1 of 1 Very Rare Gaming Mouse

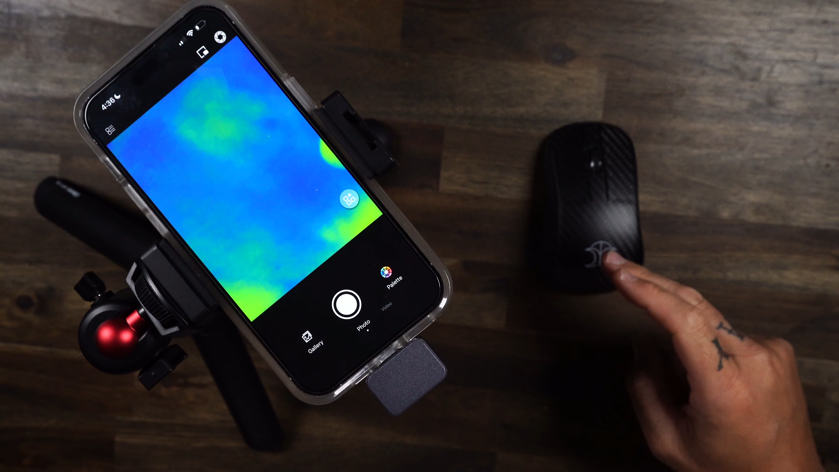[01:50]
Now where this is really gonna shine is with the infrared test here, where I'm talking about it's curving in here and you're looking at the dimensions. Like, okay, this is kind of weird. Like, what is it? Like ergo, fingertip, claw, whatever. So I'm gonna put it in here as how I would grip this mouse. And whenever I used it, this is how I held it. And you can see my fingers are going up there and my thumb and pinky are right back there on that flare out, kind of locking right in on the back. And then same with the pinky right there. Everything else is kind of flowing through.
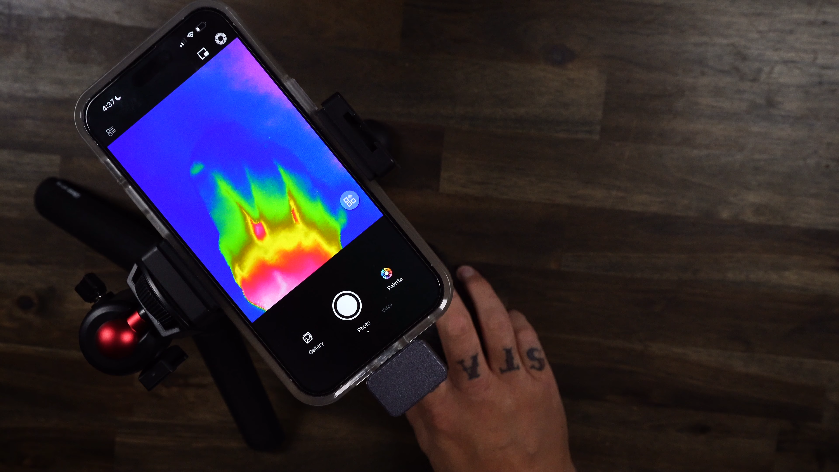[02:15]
So if we pull this underneath the heat signature camera here I'm gonna let some heat transfer through and see what we get.
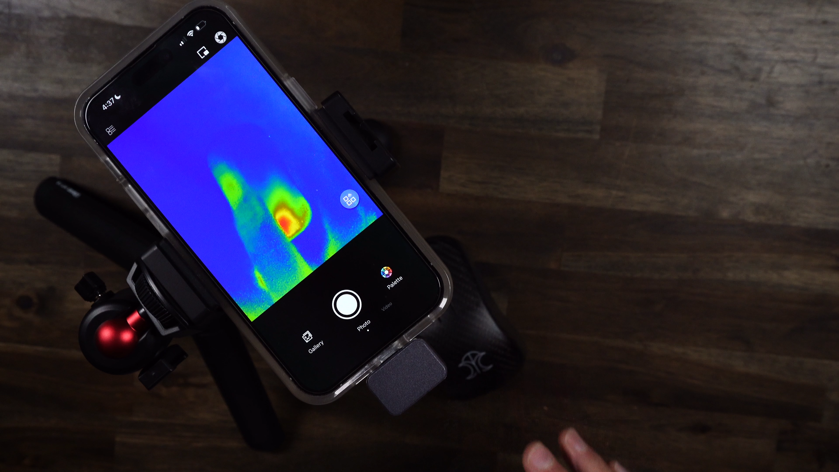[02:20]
Hopefully we get a good signature here. So you can see pretty much back there, it's resting on and they're rolling up to the front.
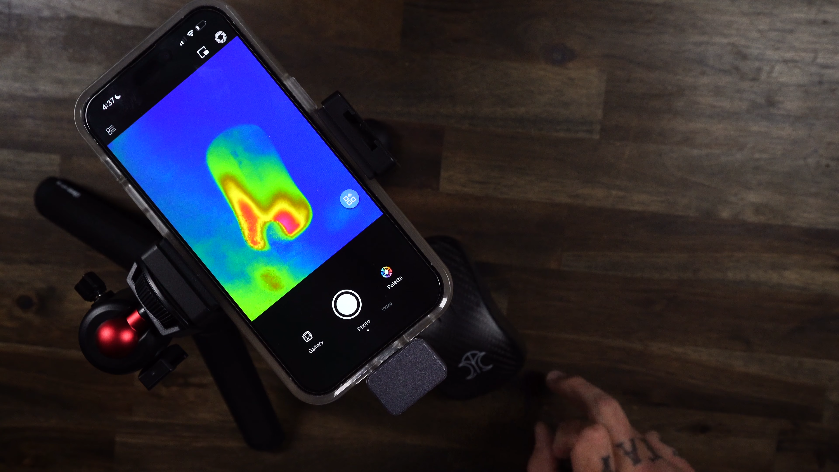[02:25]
Now I wanna show you without my hand getting in the way, you can see right over there coming into that side and then up to this side. So you see primarily it's on the back right there, but no, it's not palm. This is not in the back of my palm right here. It's my hand resting on it right up here on my knuckles. And it dips off right behind my knuckles. Again, hopefully you can see that right there. My knuckles, bam, and that's where that slope's falling off.